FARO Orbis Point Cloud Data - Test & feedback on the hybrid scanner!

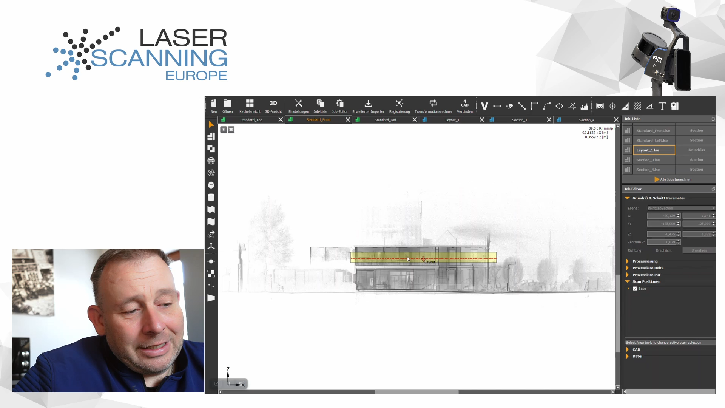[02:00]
But the interesting one is I done here some layout in this office. That's the area where we generate the section, the layout. And I jump now inside of the layout. See it here. I like to show you the results and I'm super amazed about these results. Look how clean the data set are. You see no area. We have double lines. What is often problem if you're using Slam Scanner. Also for this data set where you don't have any double lines.
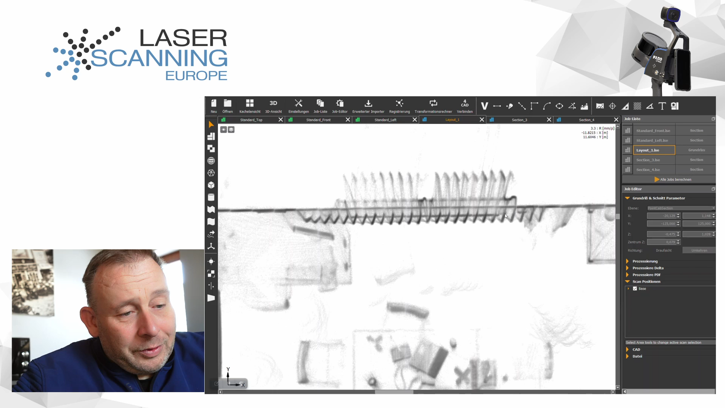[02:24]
Here we have also below we see the heating system and here we have the window shades here. What we also can see window blades. What we also can see here in the in this data set over here like here the window opening here from the window. It's pretty detailed.
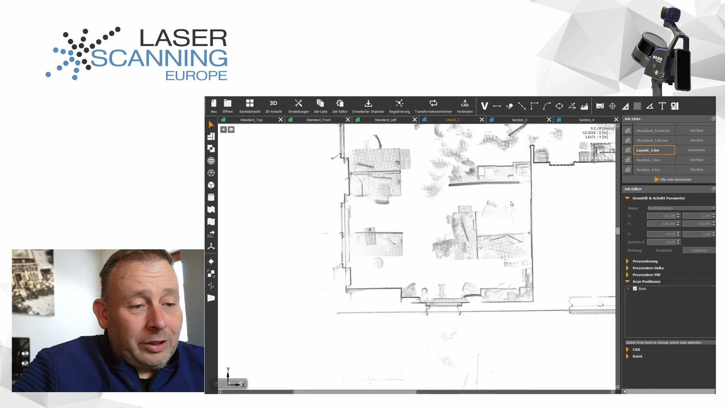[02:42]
I from my point of view I would say or here like looks this is an internal wall like this or this typical office wall where you have it between two working places to absorb the noise. So you can see it really clear.
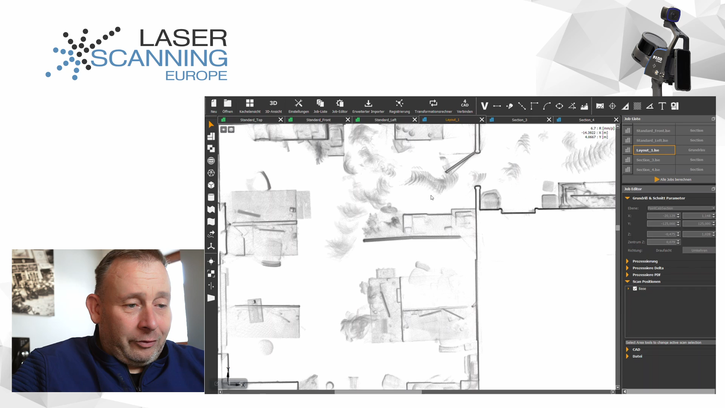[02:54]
Of course you have some it's not here the best reflection because this is like a like a textile surface.
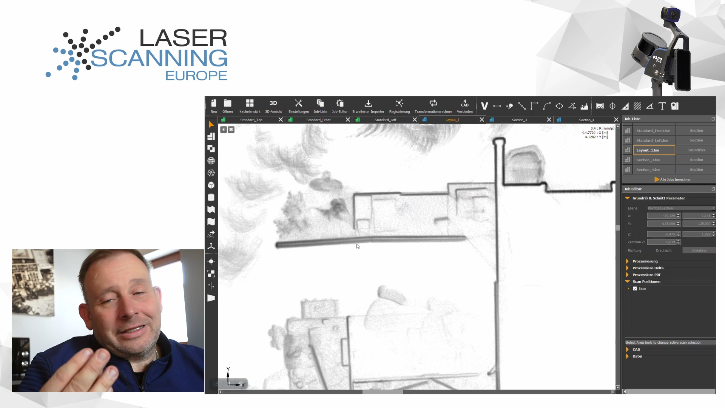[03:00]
So it's not a flat surface like a wall. But you see it's a pretty good data set. Looks here. I would say you definitely can work with that. You see here all the details.
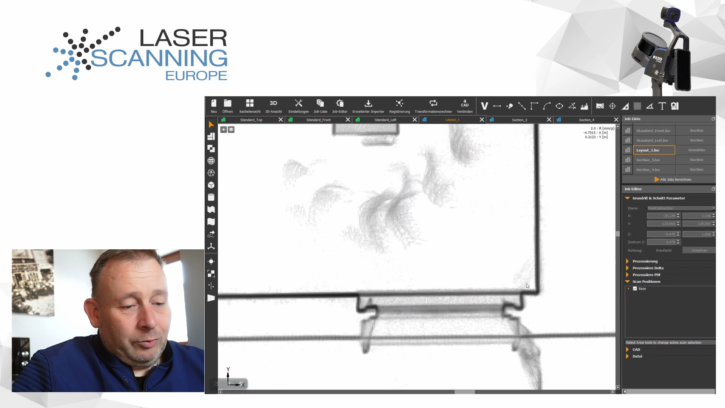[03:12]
If you want to do a 2D draw of this. I think that should be super possible. And I do also some other sections like the outside. This is the back window in PointCab.
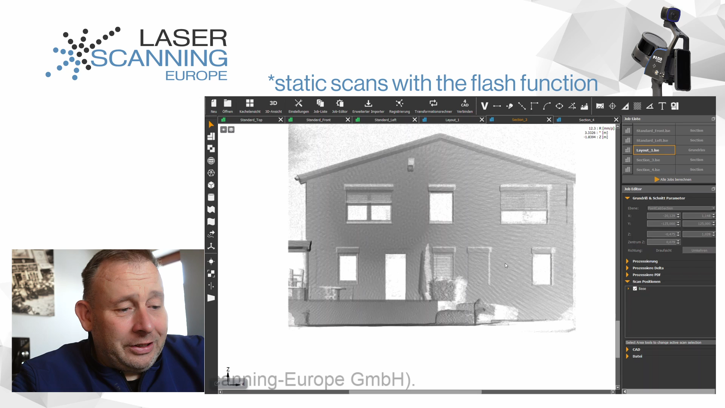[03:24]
Of course we have here some projection here. But I like only to see you. And on some reason I don't know with all this data sending from one area to another one. I was not able to show it this in this software in Polo. But I have to check this out. But actually this weekend so I don't can call some from PointCab today.
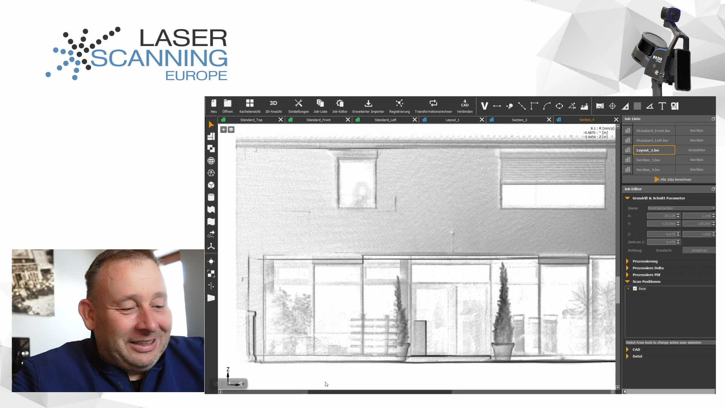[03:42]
And asked why it's not happening. This is this intensity view. But I would say and this this are the two static scans. What I have done some more. But this are these two static scans. One we do outside. But we still stay more here in this area.
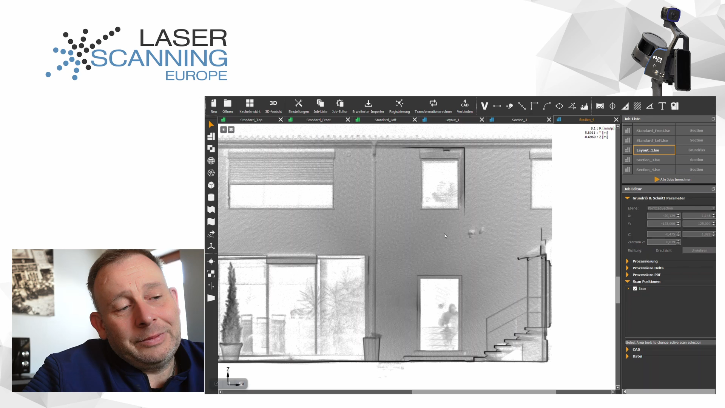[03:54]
This means we have here more against PointCloud. And the other one we done from this area here.
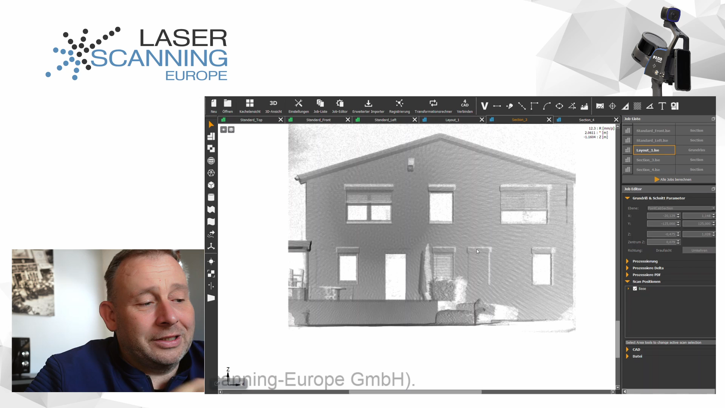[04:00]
But I can also show you that's the color information what we got. I don't can show you too much because that's my customized site. But it was not the best day. But I won't check this. You know we have it was very snowing. A little bit snow rain. So not the best sunlight condition. So you don't will have the most nicest data. But I won't show you the data. I see there's some snow snow here. And there was some raining.
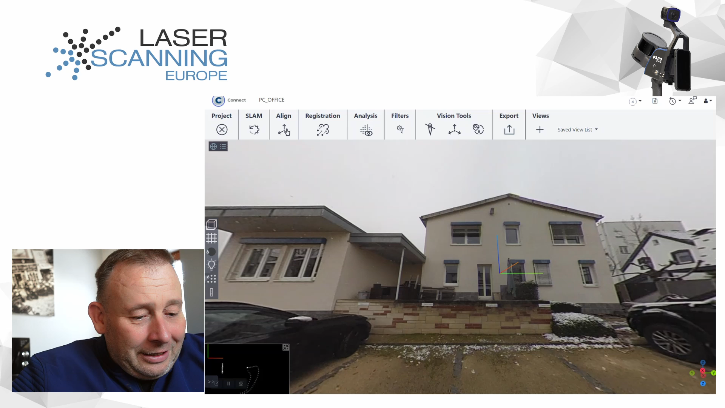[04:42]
If I saw the big PointCloud we have a lot of these outlier and ghost points because there was like a small rain in the air. It was just normally not the best weather where you should scan outside. But this was working. And for this I jump in the last one inside. And this is the dataset exported with E57 in CloudCompare. And I think the displaying here in CloudCompare is pretty good.
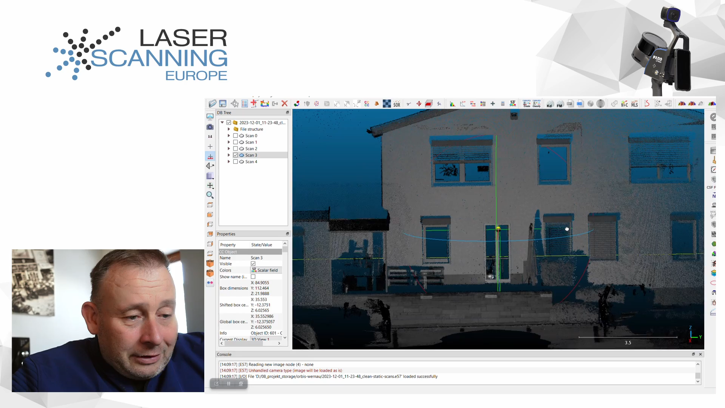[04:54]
So this is the intensity picture what we got from the scanner.
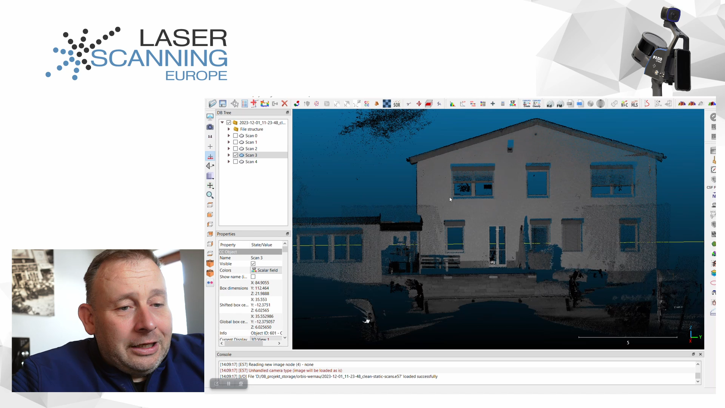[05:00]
And now we can also switch here. And I switch for you. And I now put the RGB data inside. And this I find really amazing. You see if also if you saw before that we not have the best weather condition for doing outside scans. But that is for me a big achievement from how this data set is now looking like as the results from the previous horizon. And I would say you definitely can use this for some
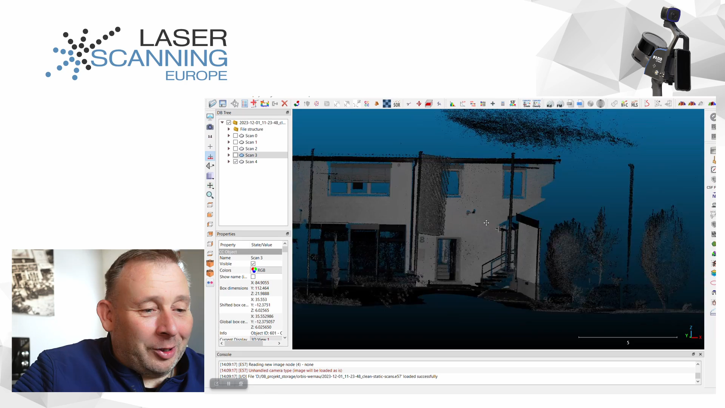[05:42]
cat drawing or stuff like that. I will also jump in the other scan. What we've done. Now I have to move here. So for you. So see it's not a fake one what I'm doing. It's a real data set. And then I look outside from here to this office. And now I also display you here the color information.
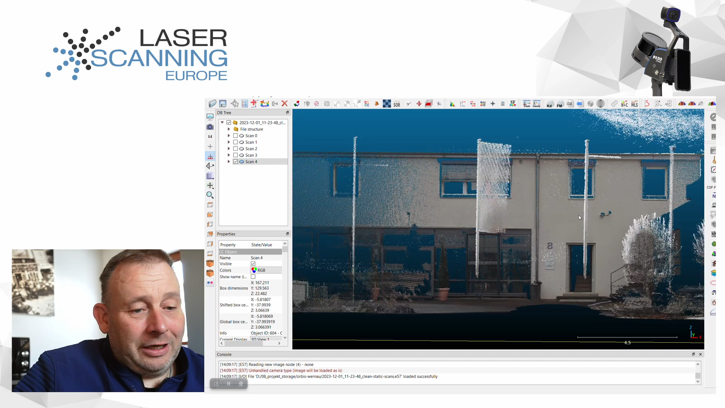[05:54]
And look here. It's pretty pretty decent data set. Amazing. What you can achieve with the scanner outside. It's one it's one data set from this. But if you look here these how the door is opening,
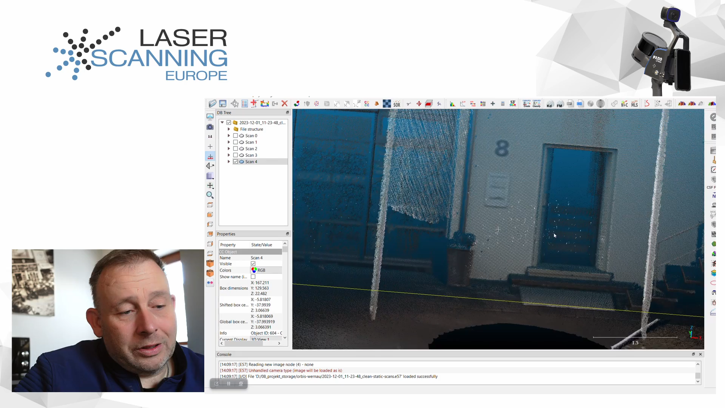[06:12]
the color overlay, the color projection and also the cleanness of the data. It's not so big in noise. I would say the quality of this scanner you see here some of the outlier points what I mentioned before from this weather condition.